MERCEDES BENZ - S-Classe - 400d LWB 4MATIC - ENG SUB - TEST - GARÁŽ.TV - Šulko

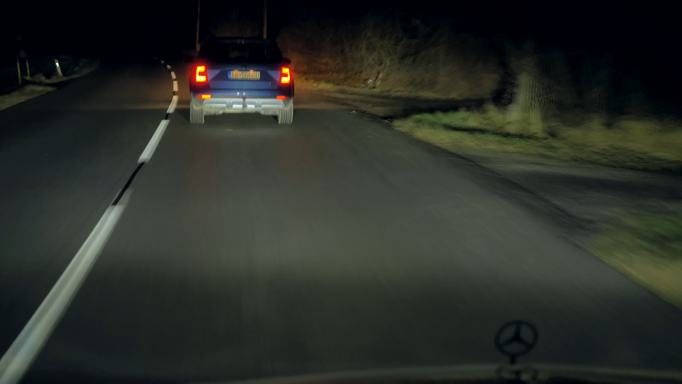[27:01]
Ale nemôžem. Fungujú totiž príkladne. Za celý čas som sa nedotkol prepínania a nikto, slovom nikto, mi neblikol. Nepomília ich pritom ani vysokoreflexné smerové tabule. Aj tu Mercedes ukázal, že je top.